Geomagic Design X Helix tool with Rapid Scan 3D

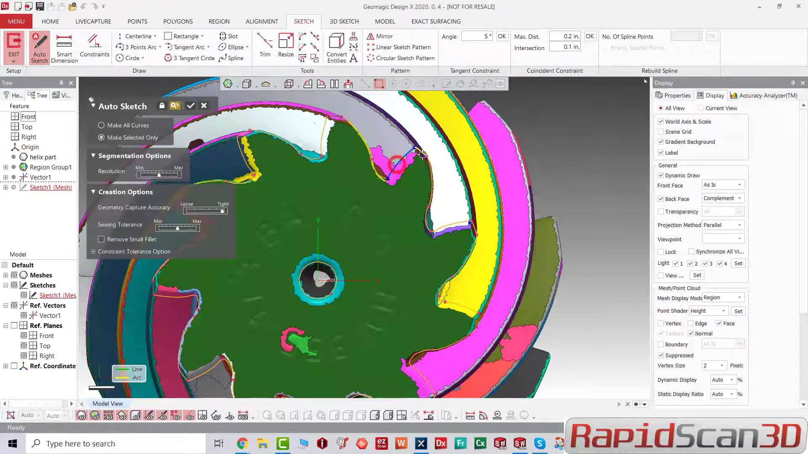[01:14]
And I'm going to anchor this, pull it down.
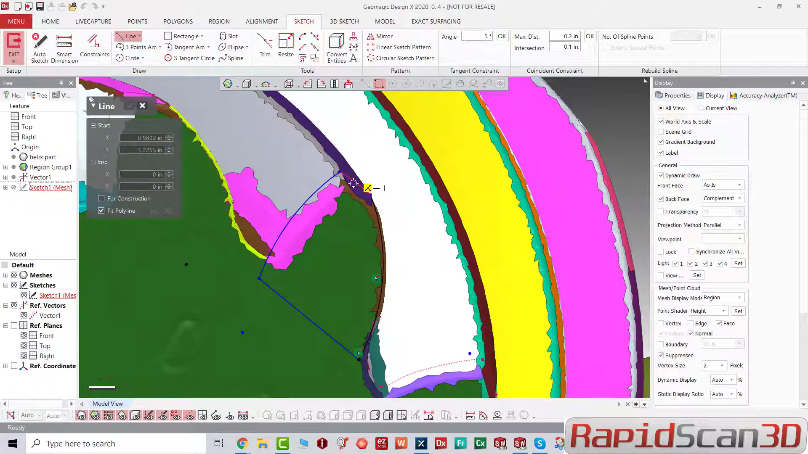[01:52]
Once I'm done, we can move forward.
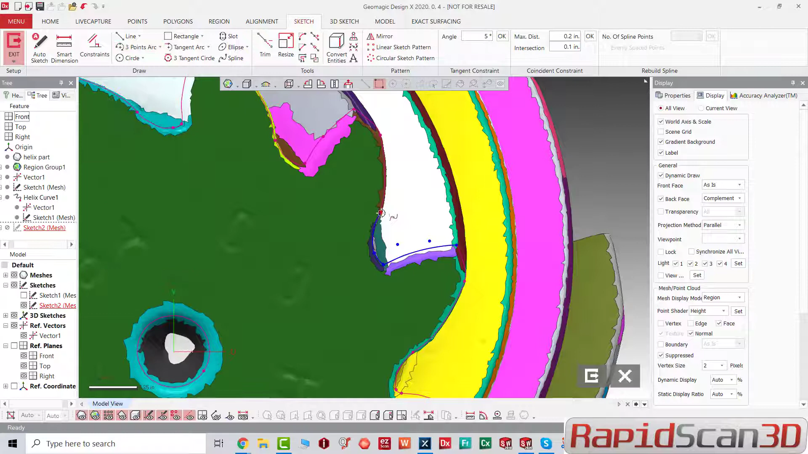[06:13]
So let's just copy that. And once we're done, we can loft these to
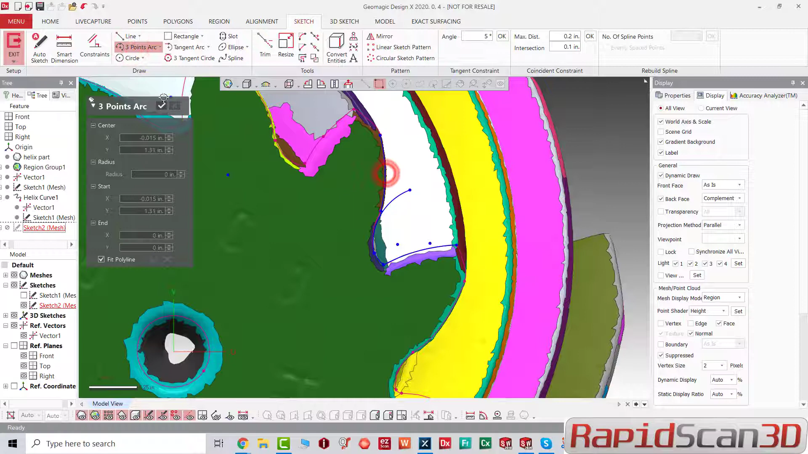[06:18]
each other and we can capture that curvature sweep.
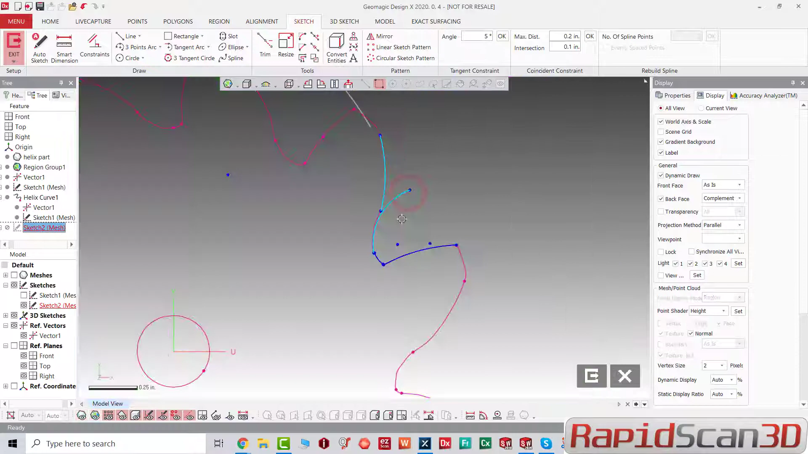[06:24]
It will be really difficult to create this by just measuring tools assistance.
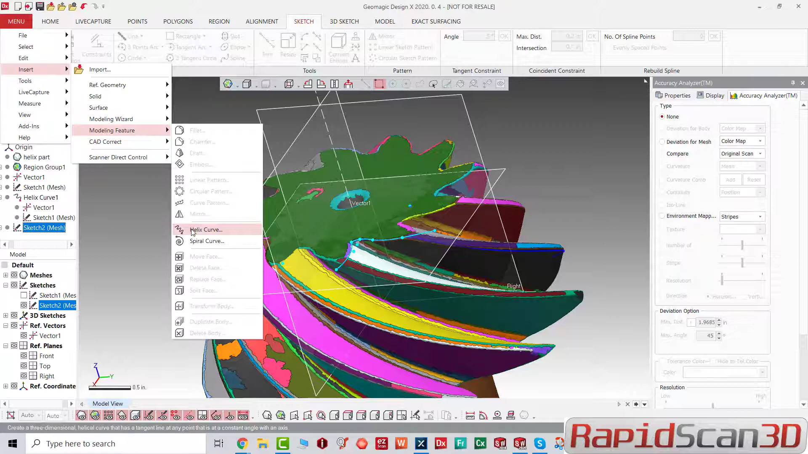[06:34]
So I'm going to go back there again and I'm going to click that point.